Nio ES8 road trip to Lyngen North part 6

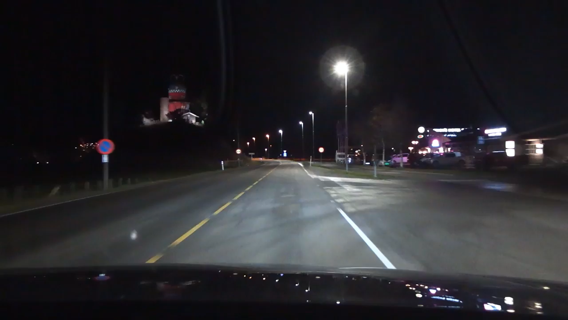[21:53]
Now in Stor-Alvdal, and this stretch here is very flat like a pancake, like Kansas. And I'm going to show you a behavior I've seen ever since I started driving the Nio ES8 is that look.